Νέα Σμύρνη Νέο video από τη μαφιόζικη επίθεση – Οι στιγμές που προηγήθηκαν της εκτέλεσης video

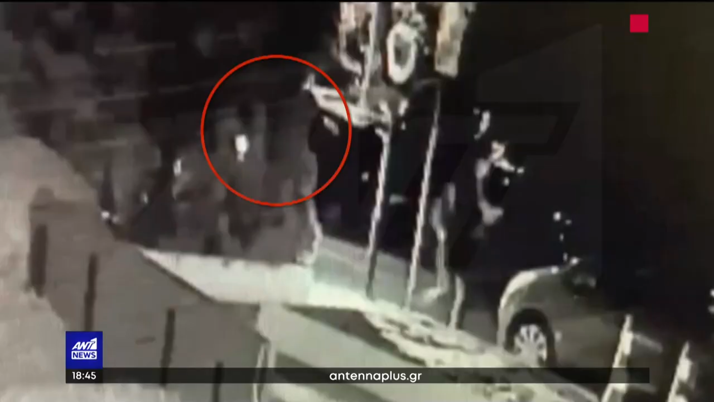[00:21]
Είναι η πρώτη φορά που βλέπουμε τον εκτελεστή της Νέας Μήνης μαζί με τον συνεργό του.